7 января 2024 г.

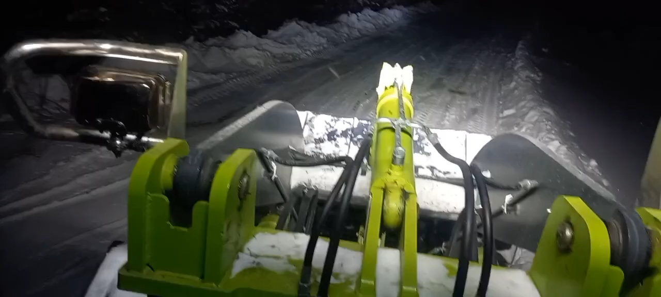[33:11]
Бывает тоже. Там это с дороги ручей и вымыло, короче. Так что как-то так. Город тоже зажегся огнями своими.